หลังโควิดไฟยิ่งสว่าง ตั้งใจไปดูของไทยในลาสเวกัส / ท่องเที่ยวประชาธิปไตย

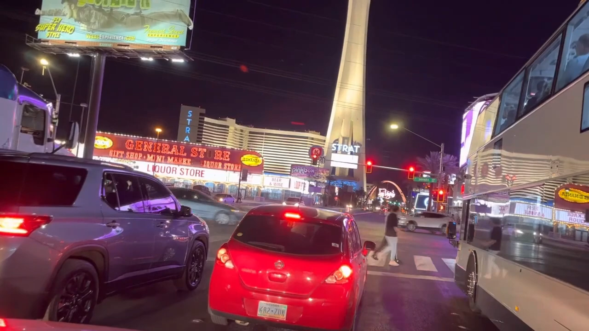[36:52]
จุดแบ่งของเมืองระหว่างถนนสตริปกับดาวทาวเรามีหอคอยลาสเวกัสเป็นหมุดหมายและมีประตูโค้งล่างๆข้างล่างครับเรากำลังจะพาท่านไปชมเมืองที่เป็นจุดเมืองเก่า